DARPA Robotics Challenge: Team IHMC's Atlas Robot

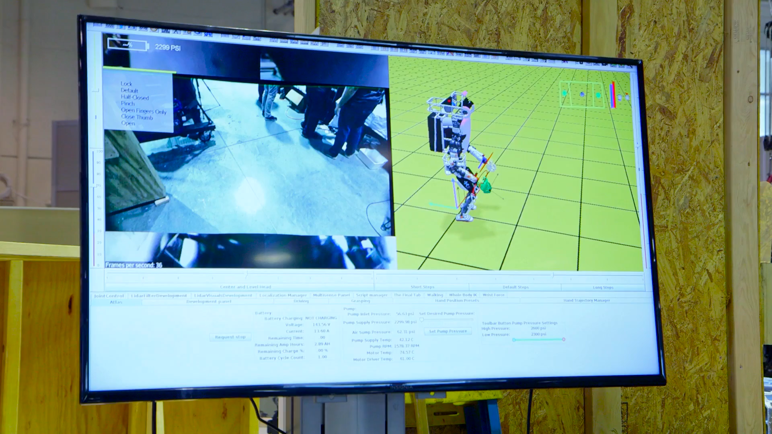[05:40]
On the left side, you have a first person view based on the stereo cameras. On the right side, you have a laser, like a 3D map of the world from the laser rangefinder that's built of a combination of the robot's state estimation with the LiDAR point cloud that we get back.